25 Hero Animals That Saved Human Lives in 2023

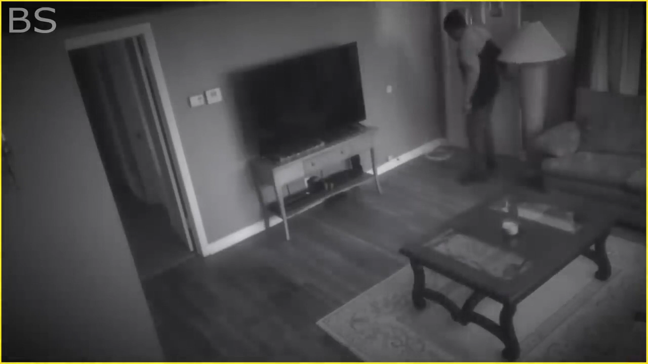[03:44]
a home surveillance footage shows an uninvited guest breaking into a house to steal a tv set however before he could carry out his plan a woman interfered and stopped him the burglar then turned to the woman and chased after her intending to attack her but fortunately for the woman her dog intervened and attacked the man instead